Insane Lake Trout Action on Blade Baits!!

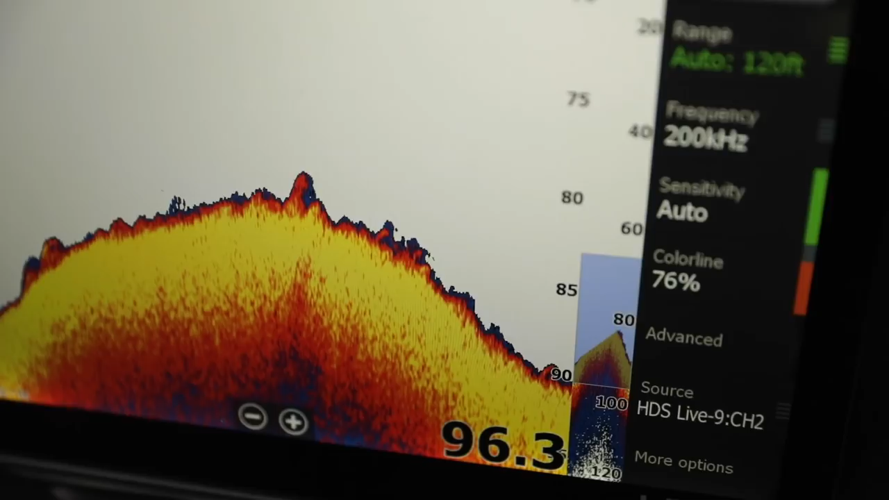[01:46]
and then hopefully try to grab some fish.
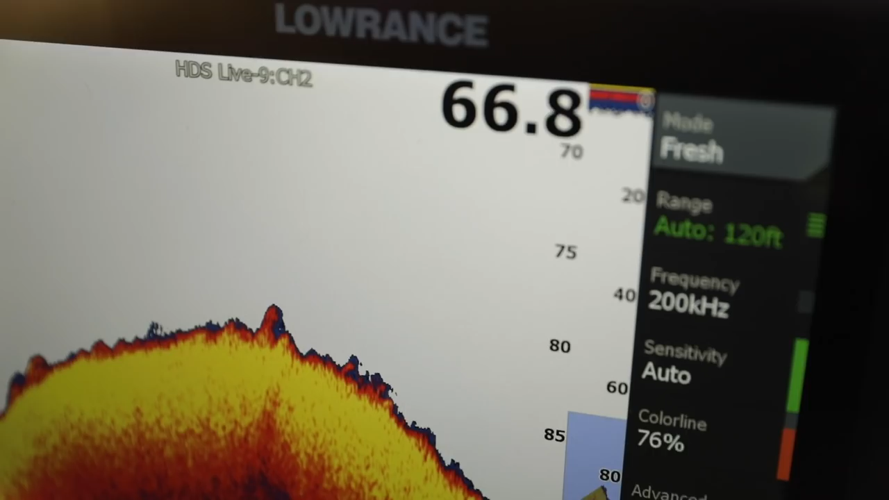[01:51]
Again, I don't like to put a bait in the water until I grab a fish, especially with lighter weight gear and especially in an area that I've never fished in my life before.
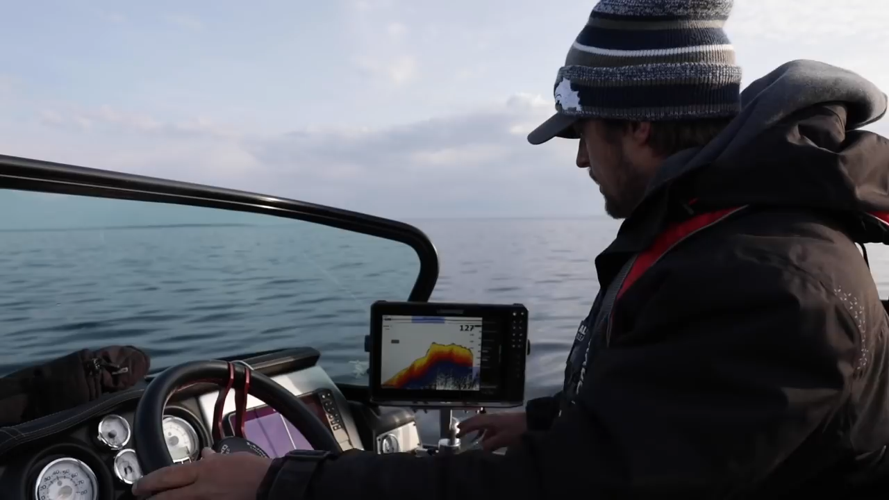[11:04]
It's just kind of, you know, kind of featureless structure. When you get stuff like this, see like that, you get more of a purple and red return.
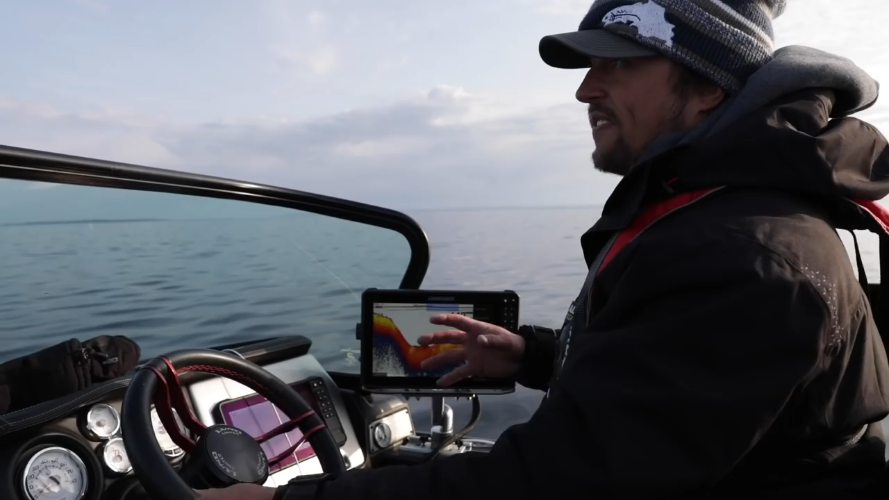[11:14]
That means it's a not necessarily a soft bottom, but there's bigger, there's more rubble, more rocks down there.
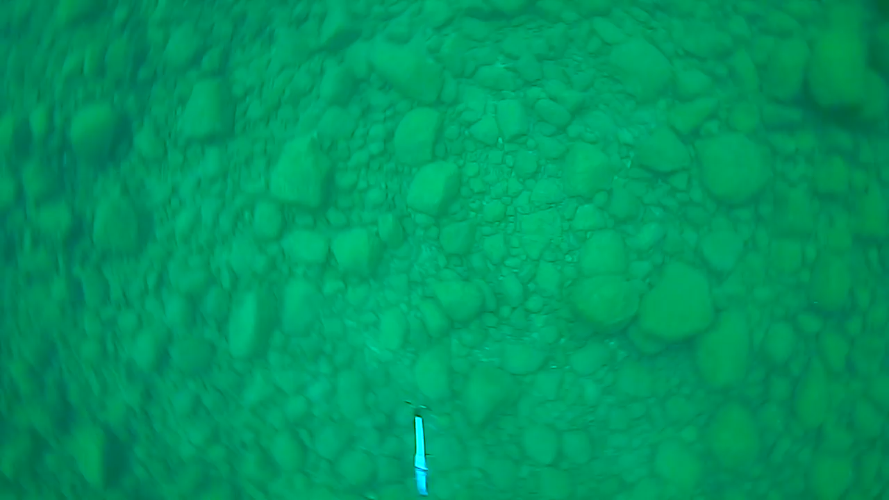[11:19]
So we're not getting the super hard bounce. You know, our transducer beam's going down and hitting a bunch of different things.
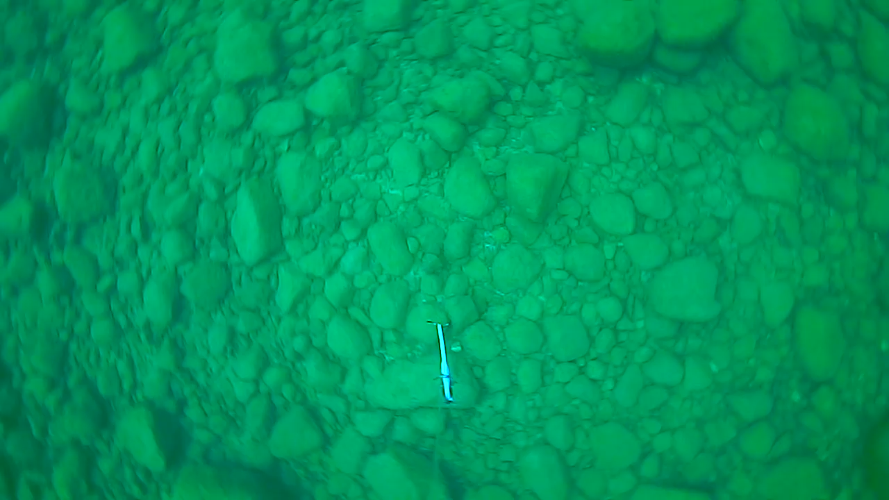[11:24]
And that's what that signifies. So, you know, I would fish something like that.
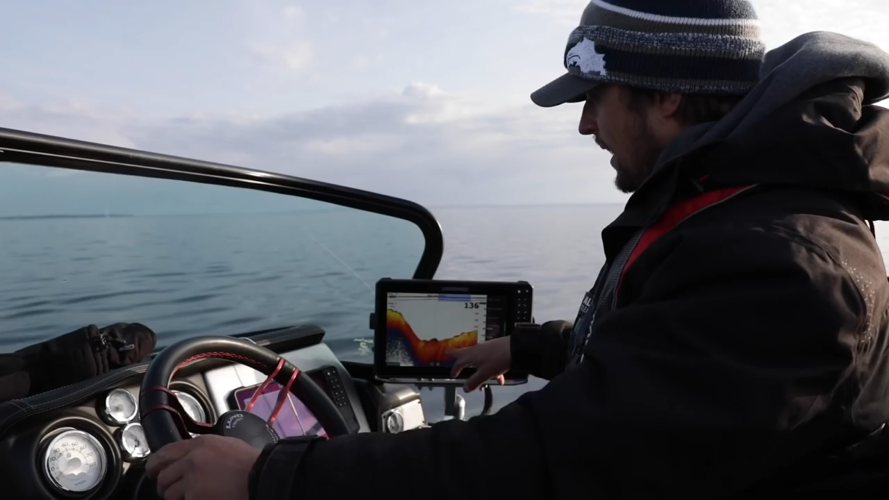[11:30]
I'd give that, you know, a couple minutes. Even though we don't graph a fish, I know very well there could be fish down there that are down in the rocks, or our transducer beam's just hitting the rocks before it can hit a fish. But, you know, if you're graphing stuff and you see, you know, structure like this, where it's just a solid, hard yellow return with nothing much going on, it's not worth fishing.
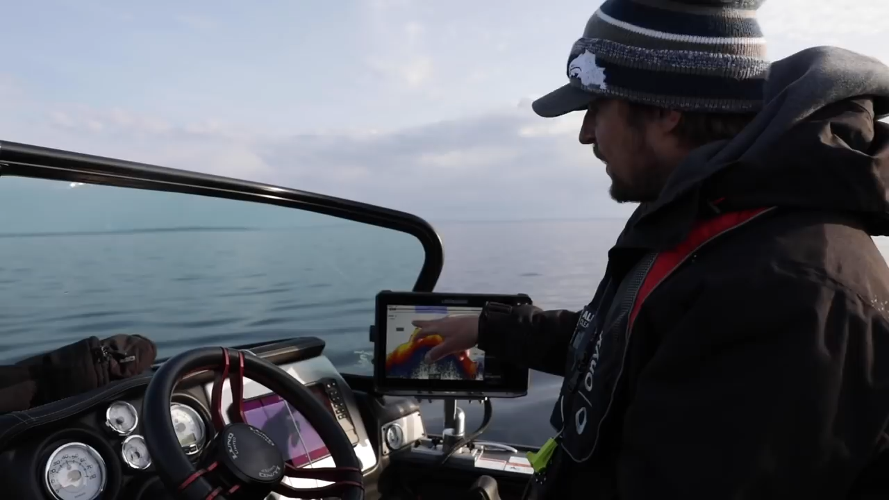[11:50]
If I graph fish, you know, obviously fish them, but to me there's just nothing that could be down in the rocks here, because that's more just big shelf rock.